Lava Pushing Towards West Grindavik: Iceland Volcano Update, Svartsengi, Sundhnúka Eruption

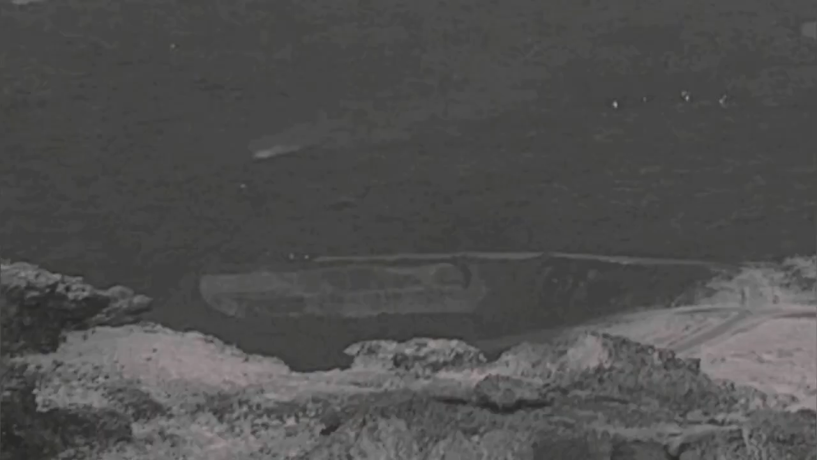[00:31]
Mailhole quarry was filled up through this barrier direct in the lava toward the west.